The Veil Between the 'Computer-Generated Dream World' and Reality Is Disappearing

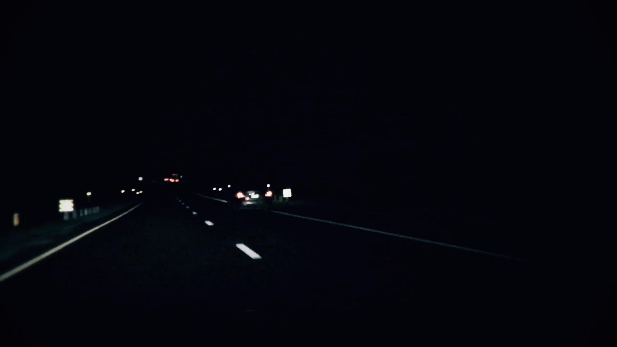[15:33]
every time I leave the house, pretty much without fail, somebody's driving off the road. They're just like meandering on the road, and now there they go again. They're on the freaking median. They don't even know what they're doing. They're just in and off the road, back and forth, back and forth. This is happening all the time now. I see this every time we leave the house and go on this highway. It's like, there he goes. See it? He's just over the line. Gonna drive right off the damn road.